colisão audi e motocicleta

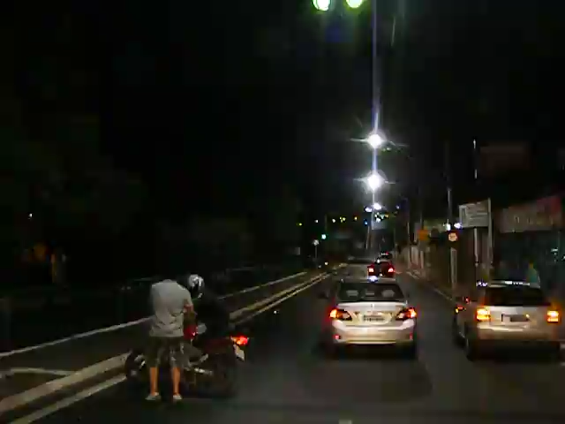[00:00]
Uma moto e um carro aqui na minha frente aqui. Ixi, então não é desse jeito, né? Foi eu que era aqui, falou?
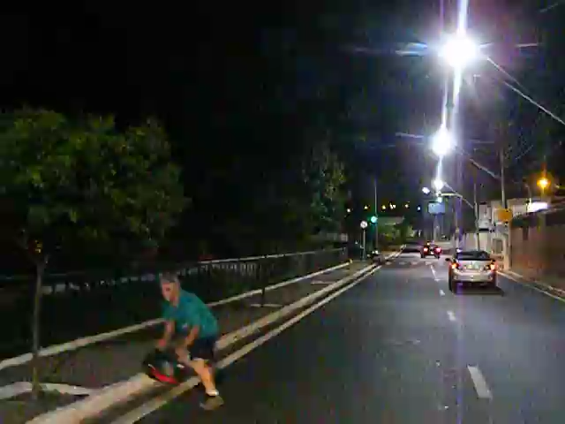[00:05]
Tá bom. Eu tô virando já aqui, tô chegando na frente da Fiat já. Tá bom, então.